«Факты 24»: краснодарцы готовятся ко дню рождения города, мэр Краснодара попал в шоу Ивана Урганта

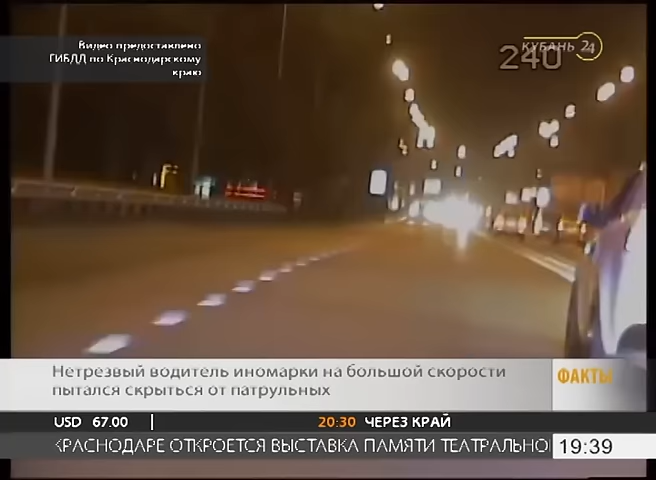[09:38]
Началась погоня, во время которой нарушитель зацепил около десятка машин. Пострадал и полицейский автомобиль. А в районе станицы Саратовская водитель вдруг решил вернуться в Краснодар. Проехал по встречке и был задержан.